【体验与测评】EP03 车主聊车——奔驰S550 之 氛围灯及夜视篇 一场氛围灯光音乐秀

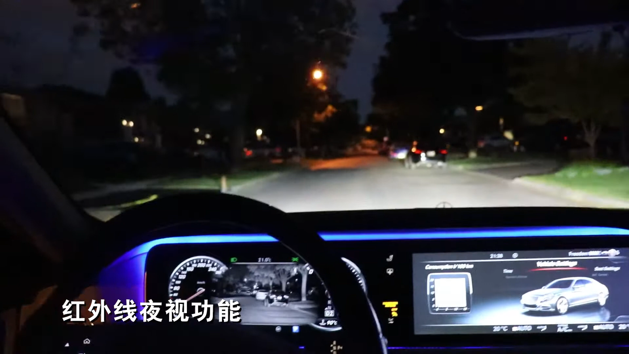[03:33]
它就是它的红外会先与你看到这个人所以当晚上有人和小动物的时候它会特别的有用那前面来人了这样我们拍一下就是这个自适应的远光灯啊什么的
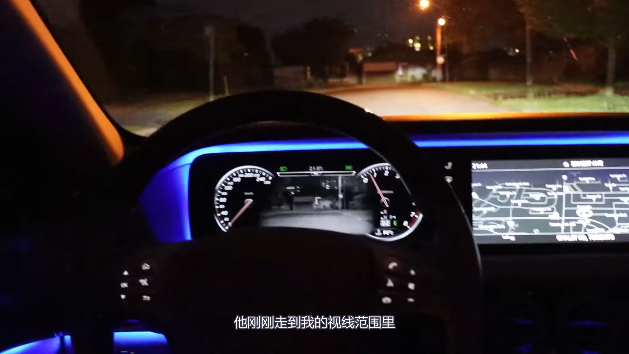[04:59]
他能走到我的视线范围里是什么样子那这个人现在在我们
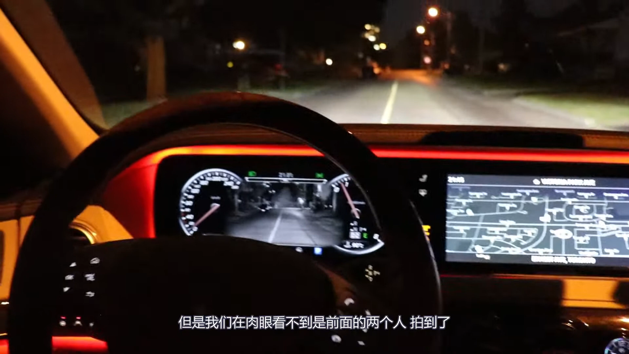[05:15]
我甚至能看到但是我们在右眼看不到是前面那两个人被拍到了哦有一个人在过满路你看
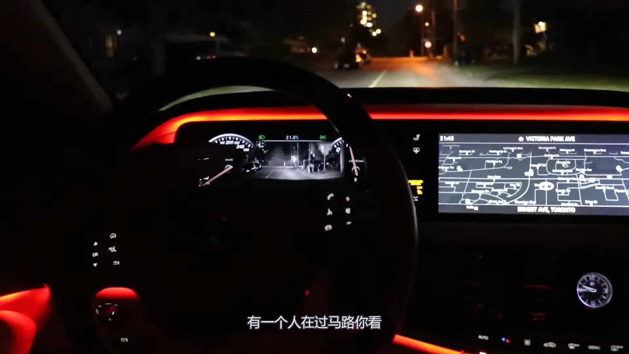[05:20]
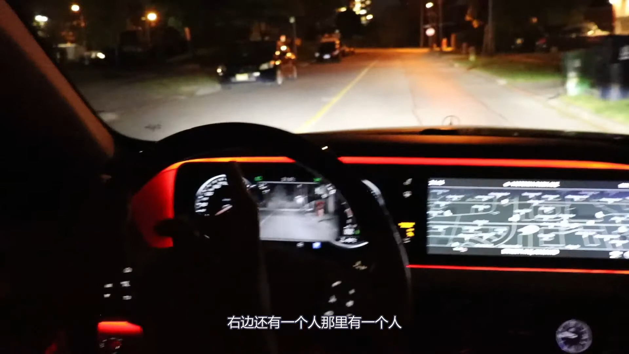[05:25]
那里有一个人右边还有一个人那里有一个人